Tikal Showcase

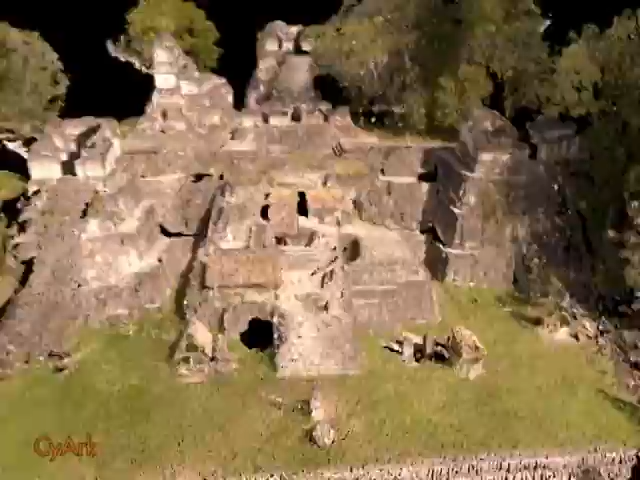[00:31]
It shows us the site of Tikal and its temples, acropolises, plazas and Mayan ball courts, all of which are threatened.
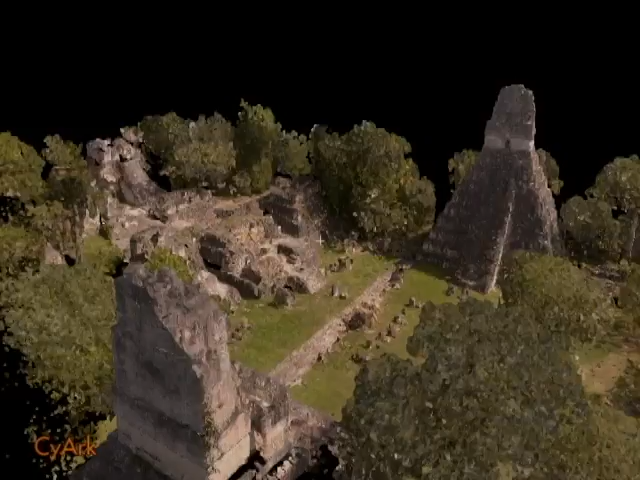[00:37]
The site exists in a nature preserve but deforestation threatens its
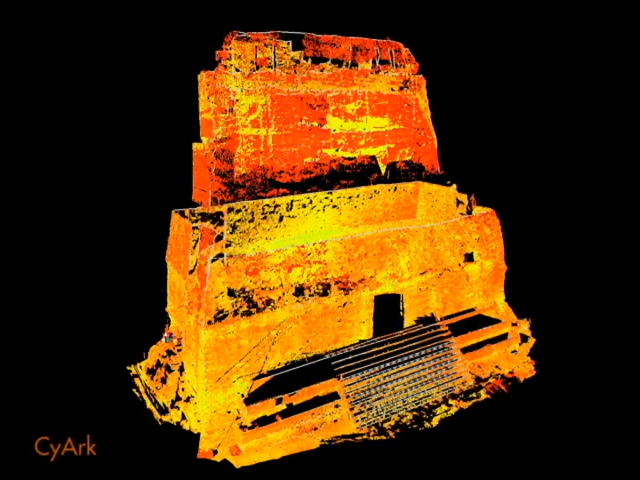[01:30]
which is located at the apex of the pyramid structure, in order to provide an accurate model of the pyramid.
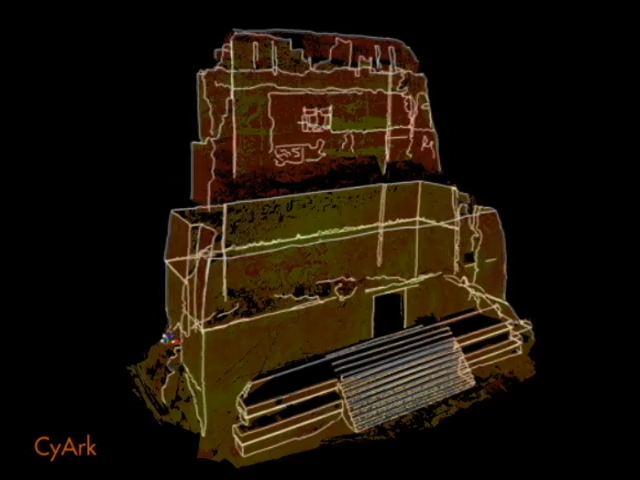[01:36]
The 3D model will provide information during the planning of possible reconstruction efforts.
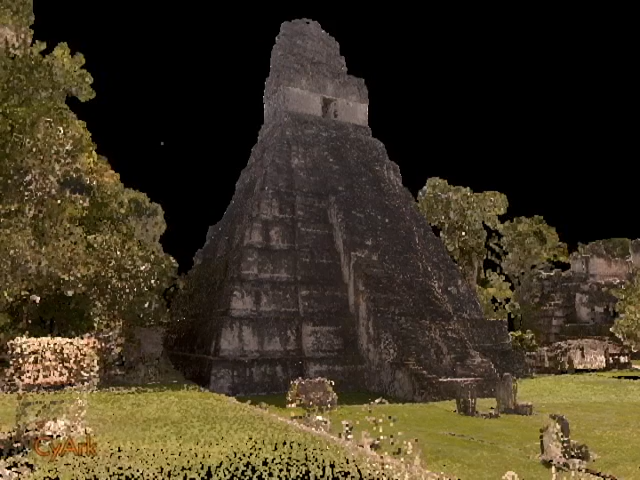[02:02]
With highly accurate site data, we can begin to do analysis for preservation and conservation. This video demonstrates the typical processes as performed on Tikal's Temple 1. We begin with a photo-textured point cloud of Temple 1. A bounding box is created around the temple in order to hide the rest of the 3D model to allow for more close-up work to be conducted.
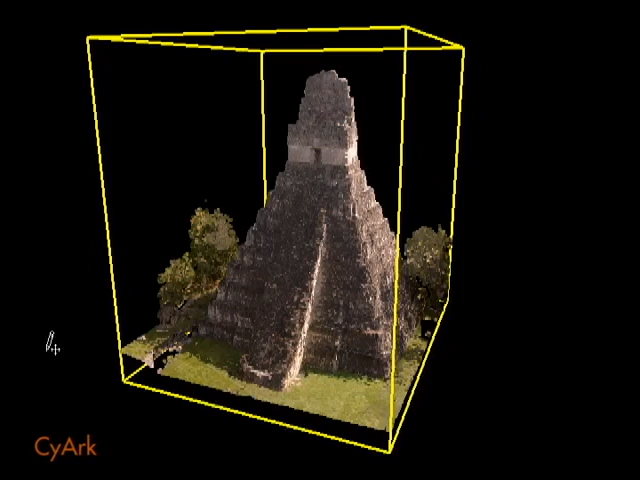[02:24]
Once the limit box is defined, a plane is created passing through the model at any chosen angle, and at any location, typically parallel to the X, Y, and Z axes.
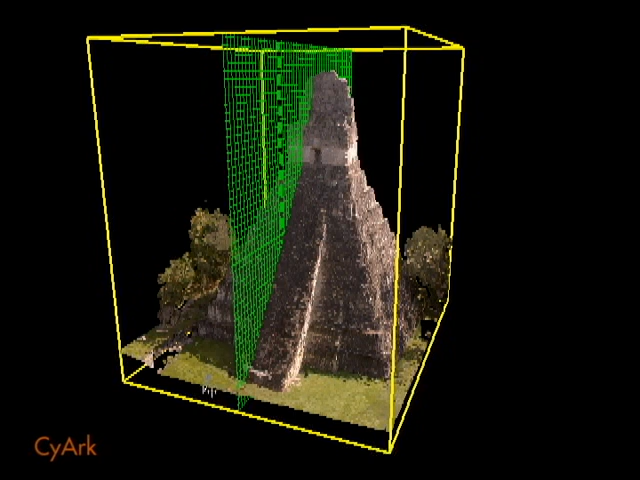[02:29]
The plane is then used to cut a section through the model at any chosen thickness.
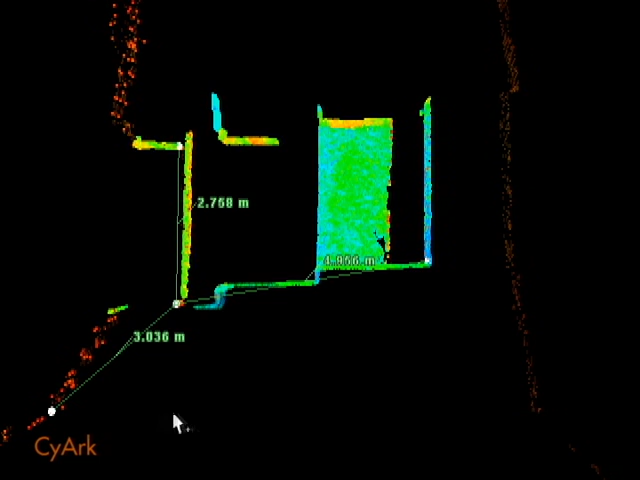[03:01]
Or zoom back out and take site level measurements, such as distances between monuments, which can be done after the bounding box is removed.
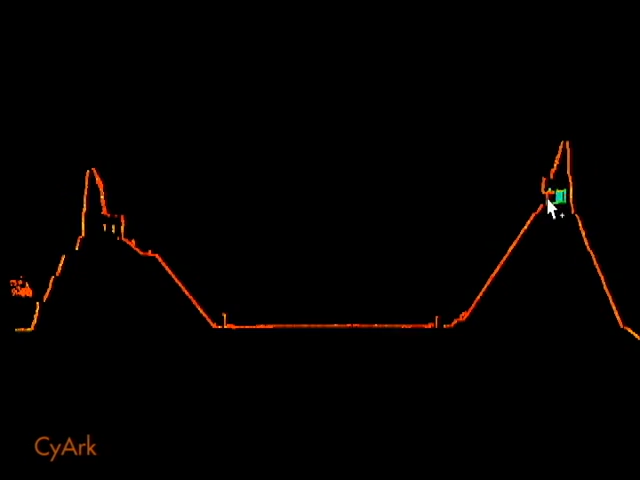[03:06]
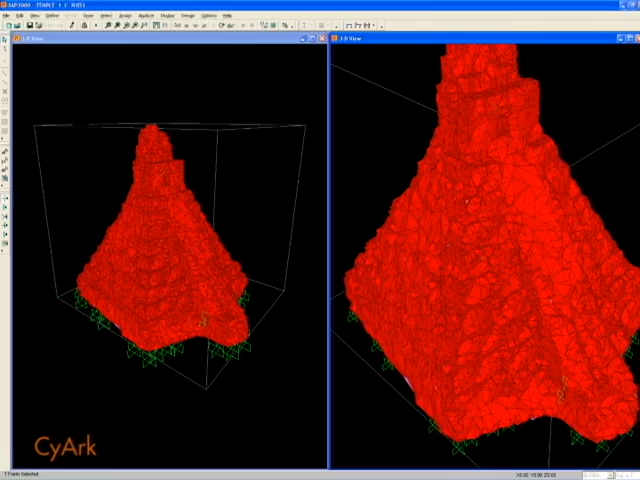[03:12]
This 3D model is transformed into a surfaced mesh, which can be analyzed using structural analysis software such as SAP, which is then subjected to seismic loads.